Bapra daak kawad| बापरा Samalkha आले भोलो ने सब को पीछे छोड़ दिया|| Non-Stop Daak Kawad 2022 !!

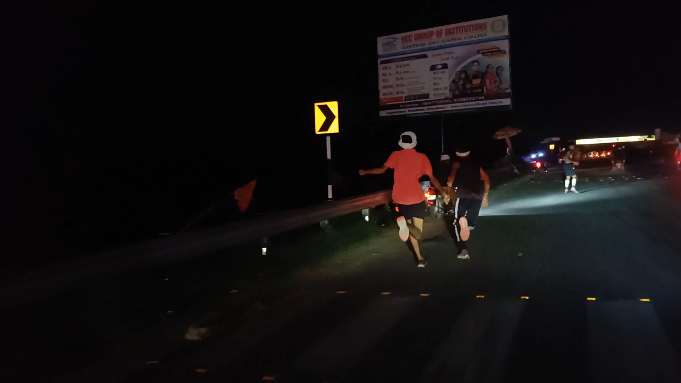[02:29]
मान के रे मान के बोले खिंचाई रे, कति आंगा ला दिया भाई, भाई 50 मीटर के सूट चल रहे हैं बोले के,
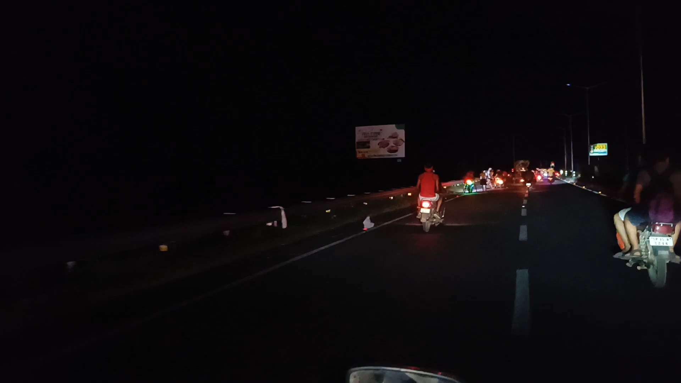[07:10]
और भाई 70 बालक बाज रही है भाई बापरा कती छुट्टम छूट वाली डाक दौड़ या है भाई कमेंट का नजारा और दूंगा इस डाक दौड़ का बेस्ट कमेंट का तेरा का चल लेंगे भाई बापरा
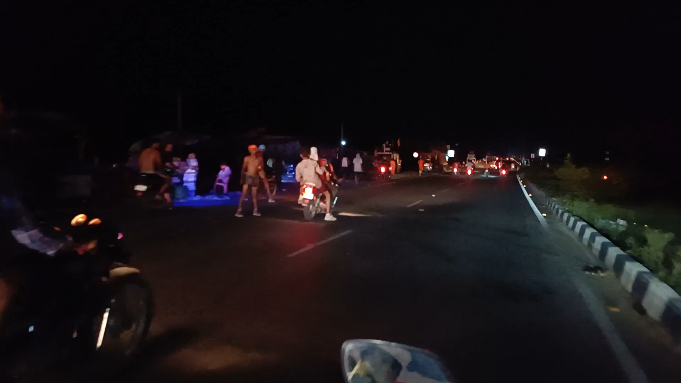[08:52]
के 2 बजे नला रही है भाई बोल शंकर भगवान की जय ये देख लाइट टाड़े खड़े थी 5 किलोमीटर आगे थी भाई खड़ी हो इनकी बोल शंकर भगवान की जय।